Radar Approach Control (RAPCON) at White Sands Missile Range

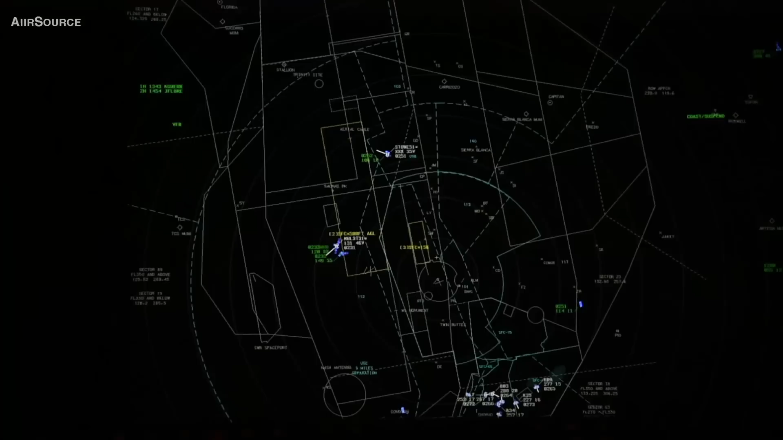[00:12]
RAPCON stands for Radar Approach Control. It consists of an Approach Control, a Departure Control, and an Arrival Control.
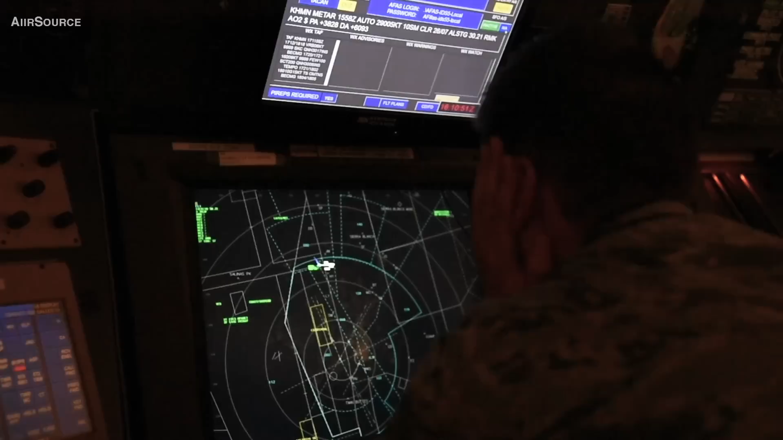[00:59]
And at that point, once they get about 10 miles from Holloman Tower, they'll be handed off to the tower control.